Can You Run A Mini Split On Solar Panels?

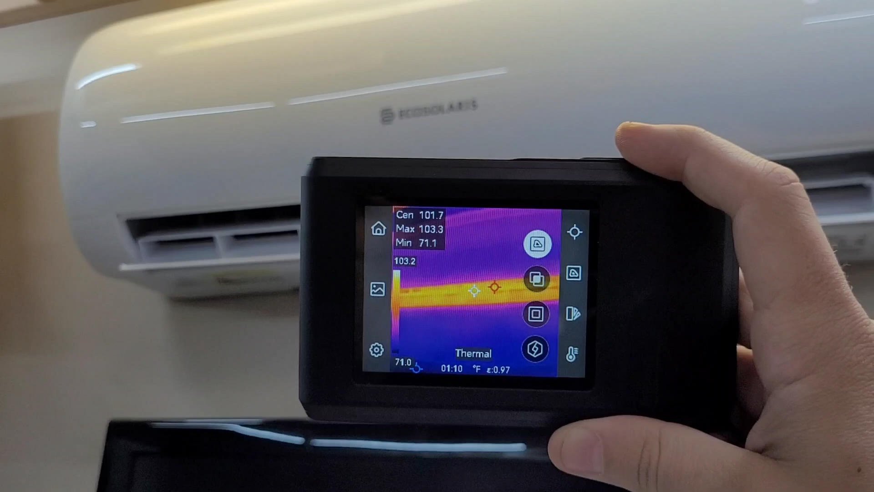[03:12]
On screen: max 103.3°F, min 71.1°F, scale top 103.2°F, scale bottom 71.0°F
are shooting out about a hundred and four degrees fahrenheit so that's pretty good we're only a couple minutes in i'll throw the app
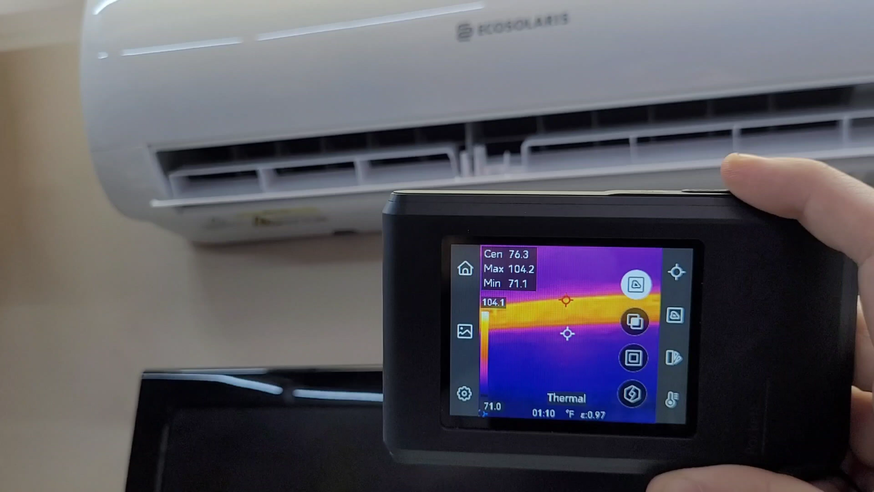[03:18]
On screen: spot 76.3°F, max 104.2°F, min 71.1°F, scale top 104.1°F, scale bottom 71.0°F
up on screen here and we can have a look at the bolts watts and amps so far so good we're going to let it run for a little while here get the garage heated up quite a bit before we put it into ac mode and we'll see how we do
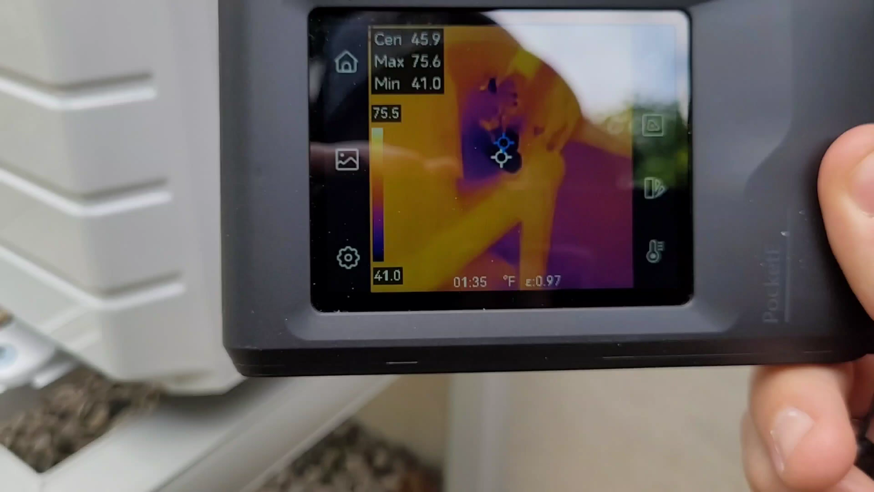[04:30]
On screen: max 75.6°F, min 41.0°F, scale top 75.5°F, scale bottom 41.0°F
they are sitting at about 40 degrees fahrenheit so it looks like things are working pretty good and we've